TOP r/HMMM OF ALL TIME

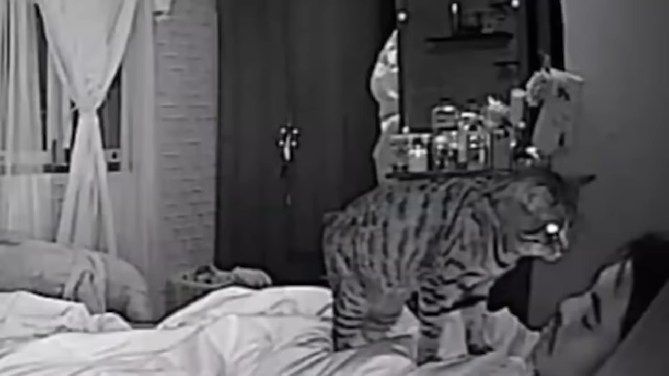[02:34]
Oh, this kitty cat's up to no good. Oh, those bright glowing eyes mean danger, my guy. Wake up. Wake up now.